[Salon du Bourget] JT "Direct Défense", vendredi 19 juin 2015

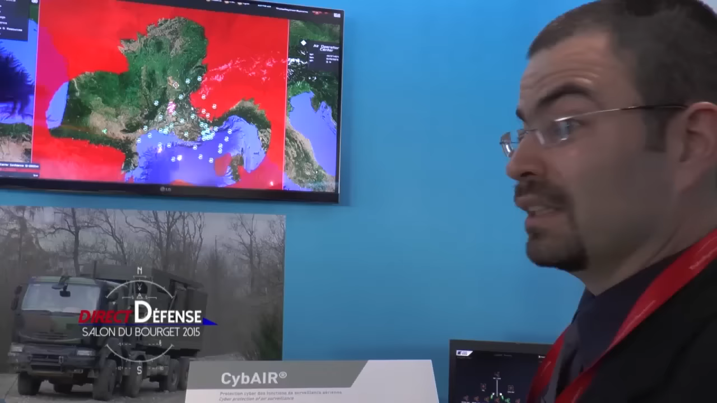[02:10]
Et là, on dit à l'opérateur, tu n'as aucune information là, mais regarde, c'est pas normal. Typiquement, c'est là qu'on est en train de t'effacer des avions. C'est là qu'il faut que tu regardes et pas le leurre qu'on est en train de te mettre dans les drones.
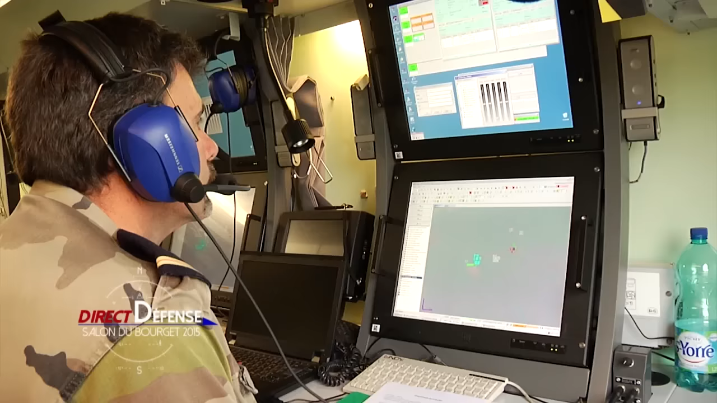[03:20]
Et ça comprend aussi des moyens de système informatique avec tout ce qui est poste informatique,